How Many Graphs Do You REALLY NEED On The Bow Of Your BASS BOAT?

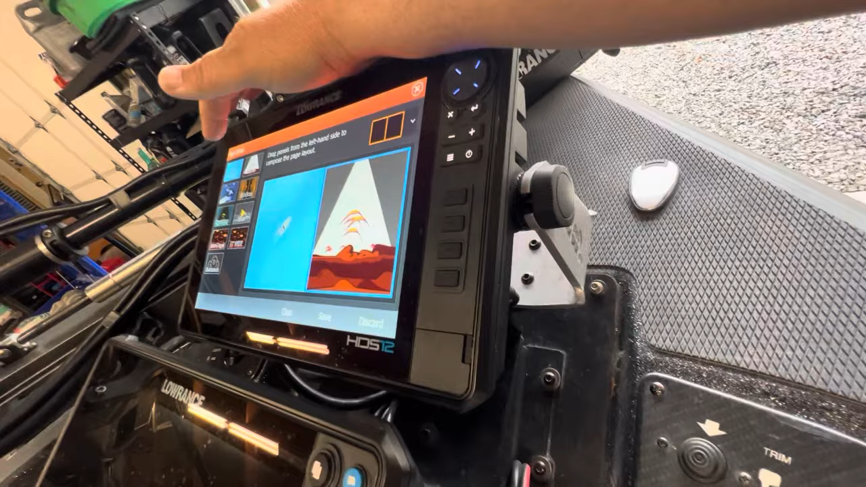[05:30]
And then we're going to add active target. Okay.
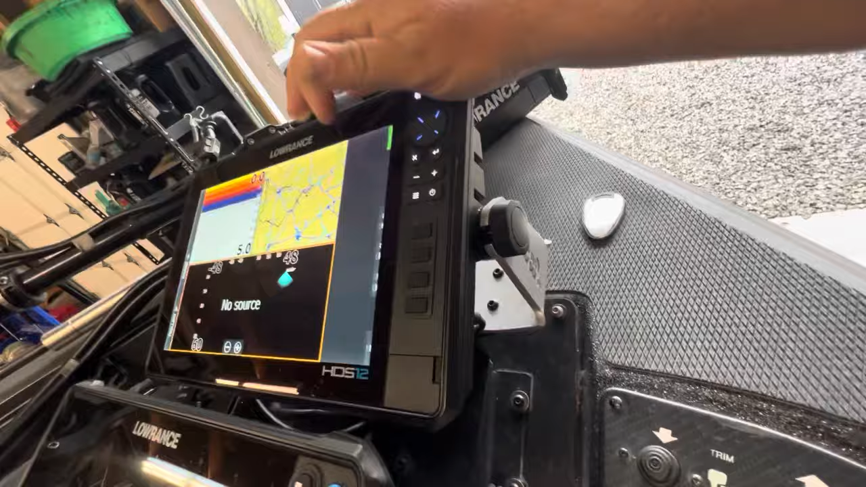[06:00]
We're going to take away that sidebar. Um, you know, it's always good to, to have that auto disappear.
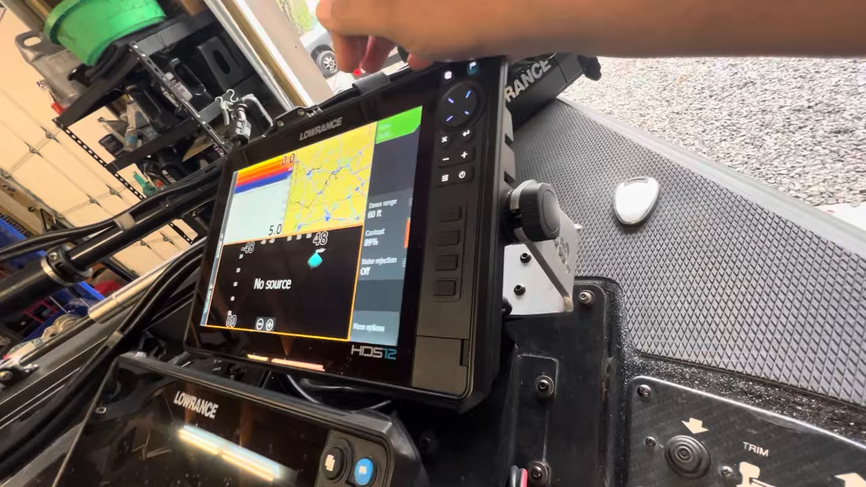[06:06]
So you're not taking up some of your screen. Um, so anyways, uh, the biggest key to, to,
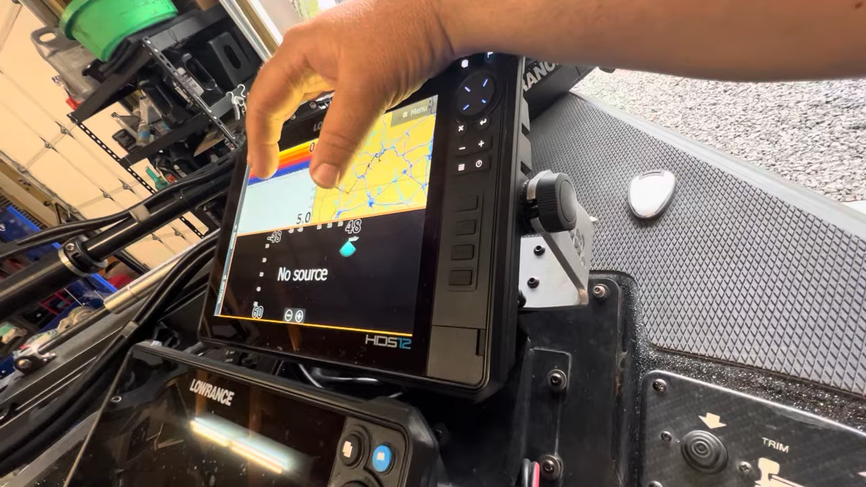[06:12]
uh, forward facing sonar is you want as much space as possible, especially width, but you also do want height as well,
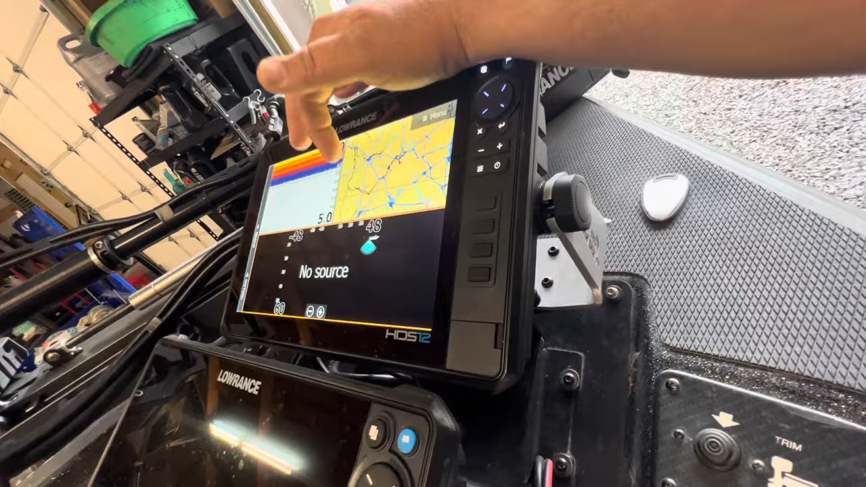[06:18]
because there's a lot of things that you want to see and you don't want to be squinting or, or, you know, getting a hunchback trying to see it.
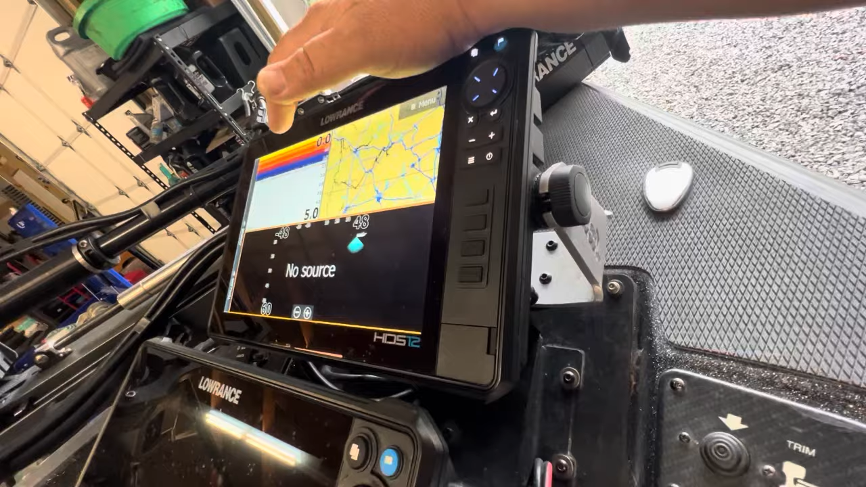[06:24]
So another thing that we can do is adjust the splits like this.
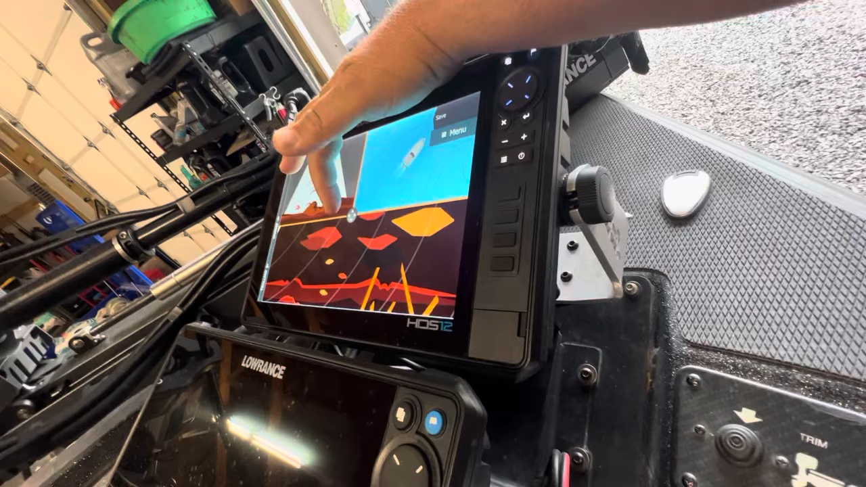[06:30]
So what I'm going to do is we don't need much space, uh, for 2d sonar, right?
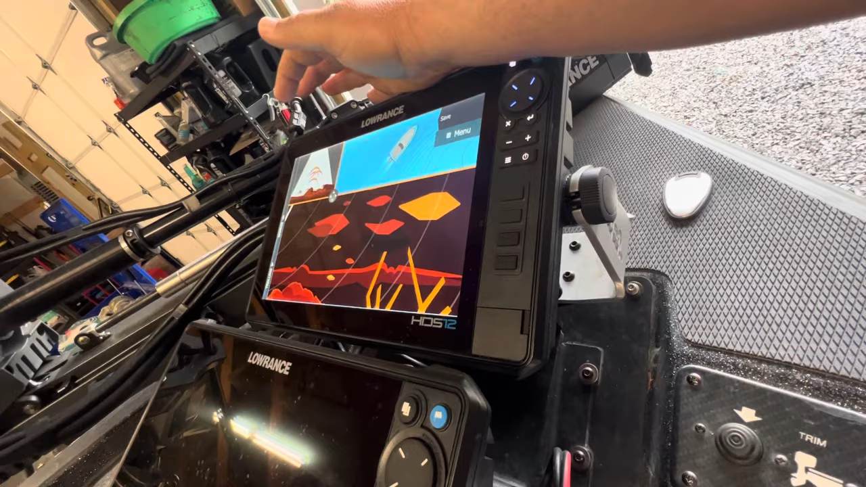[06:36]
There's not a whole lot of space that, that 2d sonar needs to take up to get a good information from that.
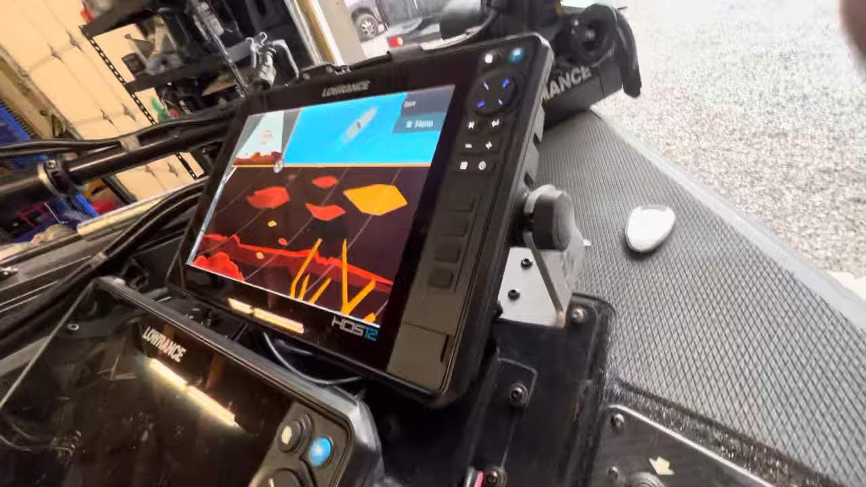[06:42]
All right. Mapping a little bit more.
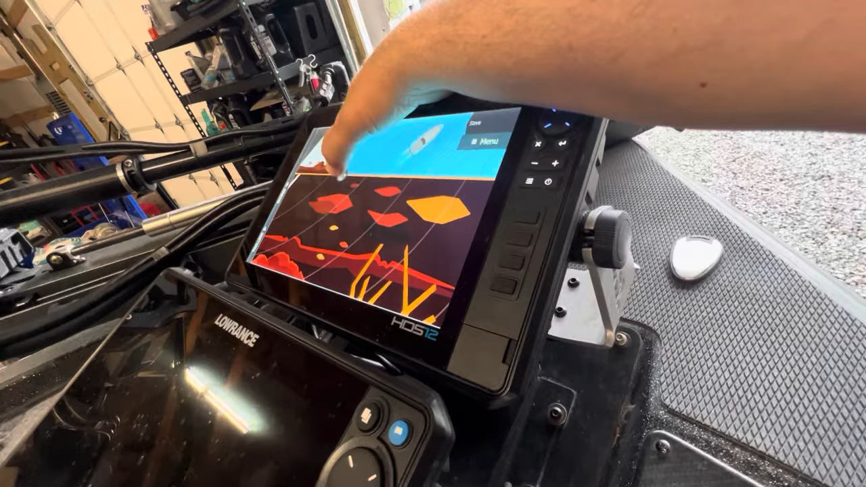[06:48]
We want a little bit wider, uh, you know, wider, uh, window there. All right. So let's, you know, you may adjust this a little bit,
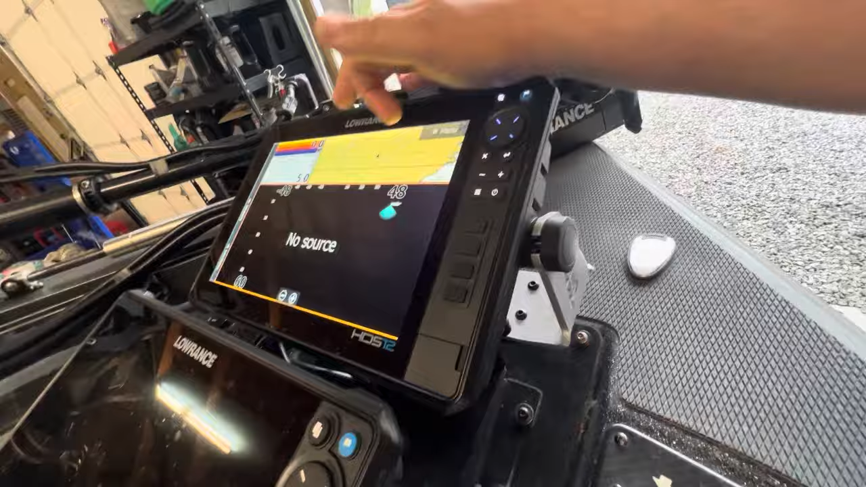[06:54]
but in general, now you have this nice wide,
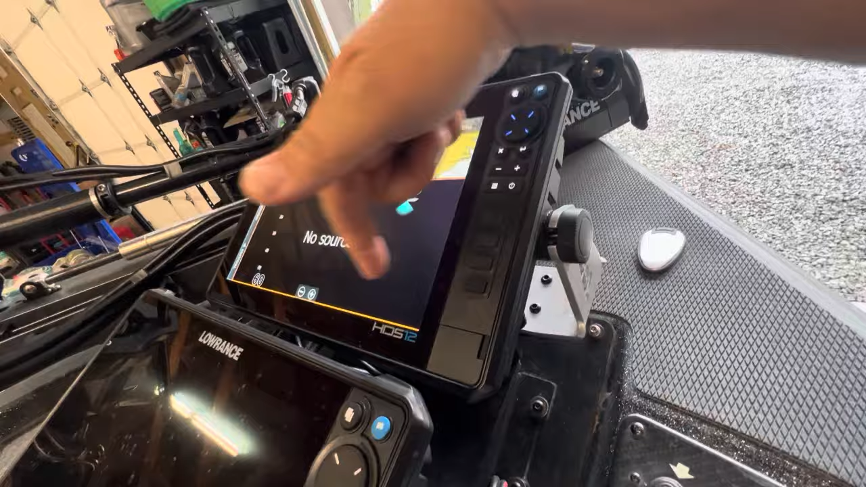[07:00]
you know, full width of the screen, uh, window for active target two. And then you've got a smaller window for, for 2d sonar. You get a real quick glance at the depth and,
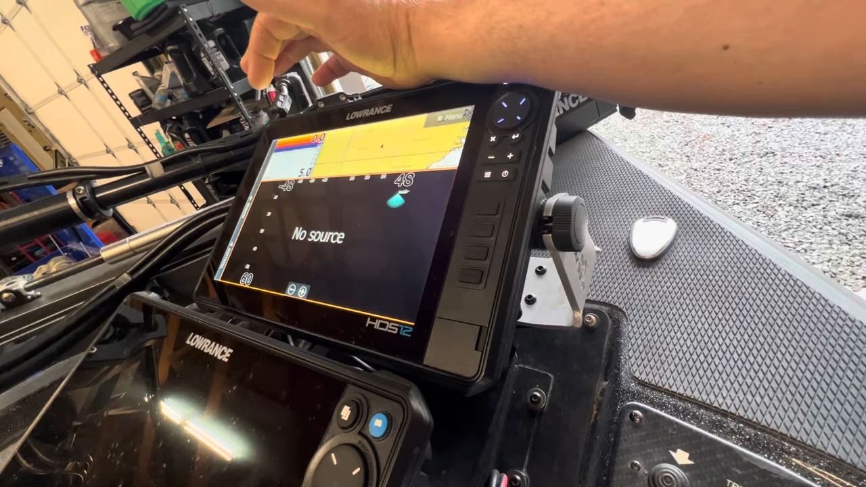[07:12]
you know, uh, you know, grass and all kinds of stuff that you'd want to see on 2d sonar. And then you have a wider, uh, window for, uh, your mapping. Okay. This to me would be the way that I would set up my, my page.
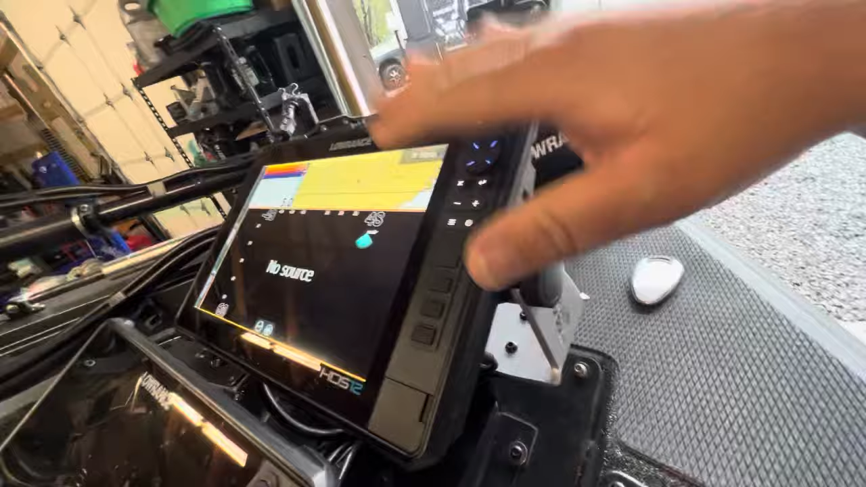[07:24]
Um, now let's talk about the reason why I chose 2d sonar and I recommend 2d sonar for this situation over down scan.